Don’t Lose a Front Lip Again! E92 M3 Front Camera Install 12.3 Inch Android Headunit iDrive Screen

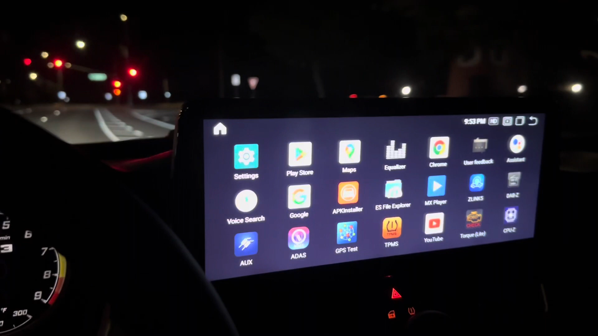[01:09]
you're gonna go to aux right here and
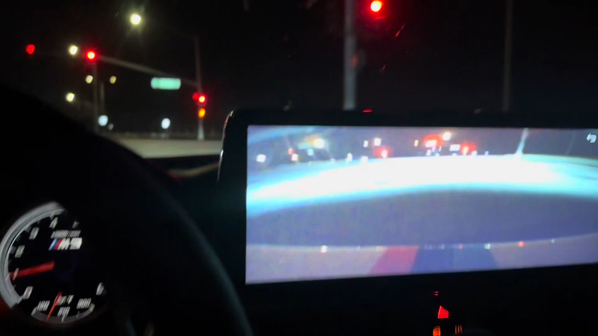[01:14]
that is the front camera right there and as you can see it is pretty decent quality it's not HD you can get an HD camera if you want but I just got a regular standard definition camera this is at night and no visibility out there and it still